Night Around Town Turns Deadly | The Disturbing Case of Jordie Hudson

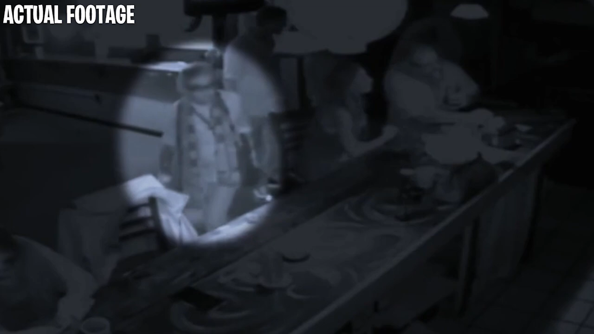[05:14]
After seeing her get a drink, you can see what looks like Fred walking into the picture, and Jordi gets up and hugs him.
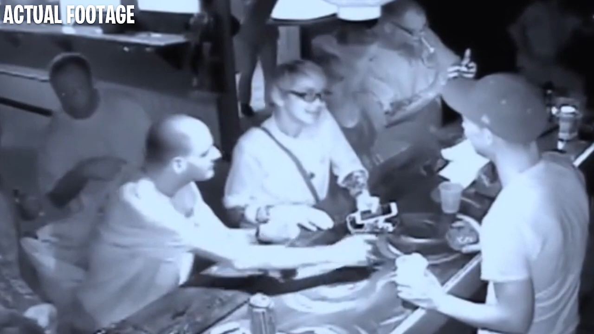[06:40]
you can see Jordi asking the bartender a question. At the same time, you can see a group gathering in front of the bar.
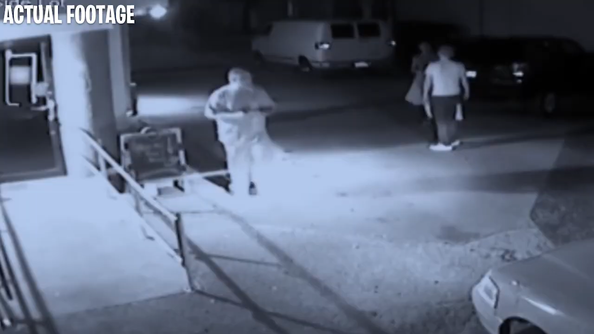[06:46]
One male has a shaved head and a lot of tattoos standing around 6 feet tall. You also can see another male backing up like he doesn't want to fight as the tattooed male keeps walking toward him.
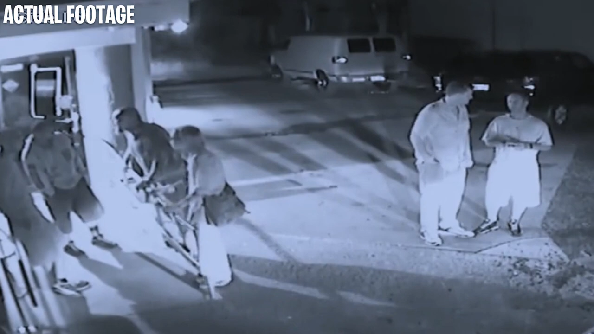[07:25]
After talking to Jordi for about 10 minutes,
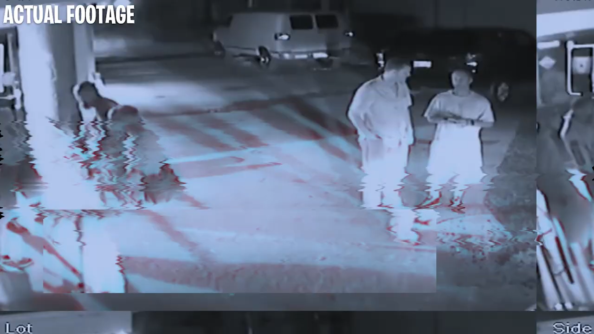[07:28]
the group starts walking toward the back of the bar out of sight.
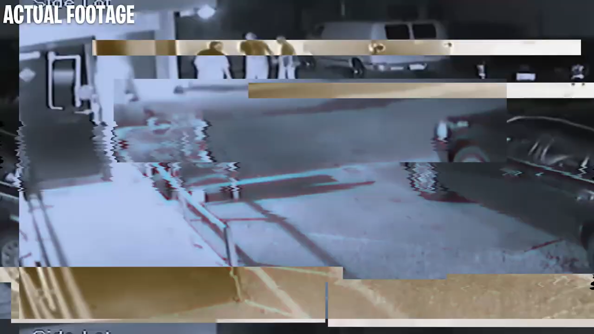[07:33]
That was the last time Jordi was seen on the bar cams. Detectives don't know if Jordi had any connection to the two guys or if she just met them that night.
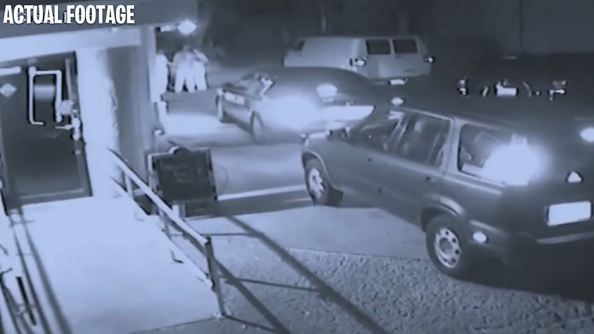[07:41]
The only thing detectives have right now is that Jordi and her new friends are walking in the same direction of the crime scene where they found the bloody knife and the broken glasses. After a few days with no information, detectives get good luck when they get the camera footage from the unknown crime scene.
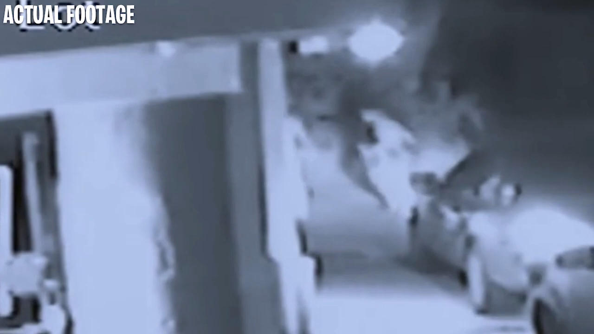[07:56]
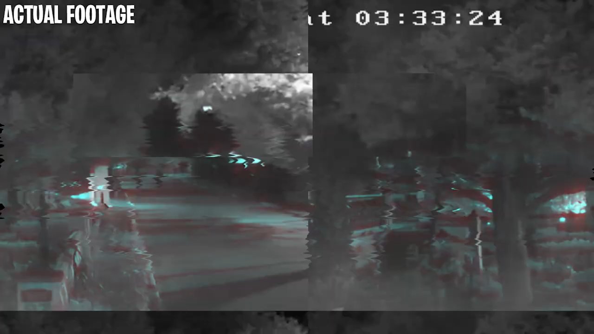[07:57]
In that footage, around 3.32, at night,
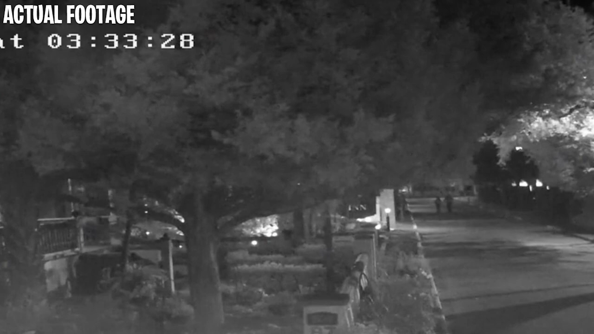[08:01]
two outlines come into play at the top of the street walking down towards the crime scene. You see two outlines, a taller figure, and the other outline is a small and shorter figure. When they get under the streetlight, you can see that it is Jordi with the tall tattooed man from the bar. Jordi and the taller guy walk over to where the knife and broken glasses were found,
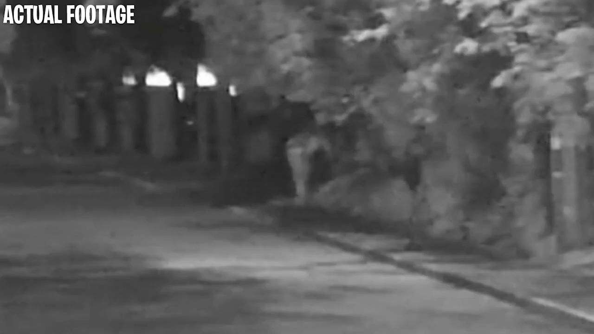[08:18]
the exact location of the unknown crime scene.
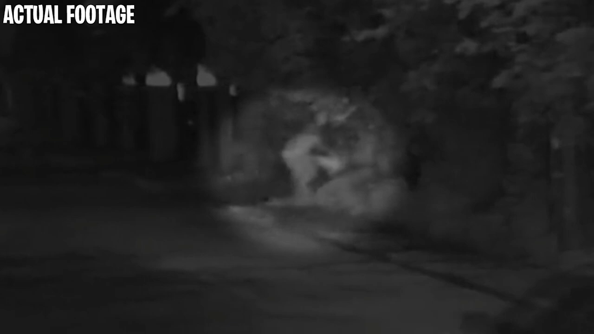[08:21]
As a car drives by, you can see what looks like a guy with what looked like a limp body,
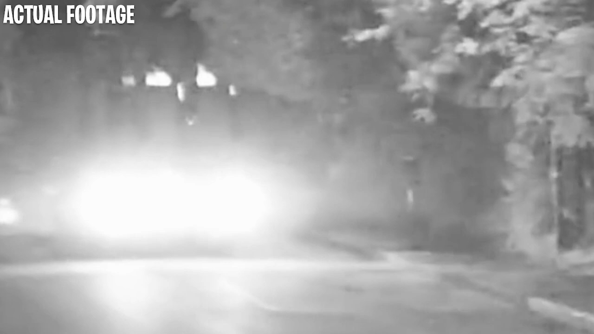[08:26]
but you really can't make out what is going on.